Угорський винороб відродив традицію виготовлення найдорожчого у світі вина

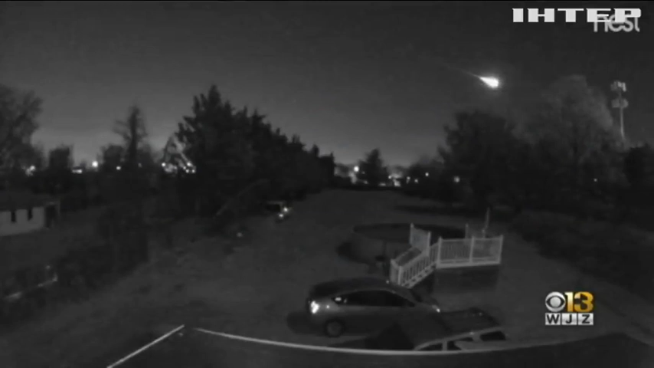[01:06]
У нічному небі над Сполученими Штатами пролетів великий білосніжний метеор. Американці стверджують, що небесне тіло світилося та залишало яскравий синьо-зелений слід.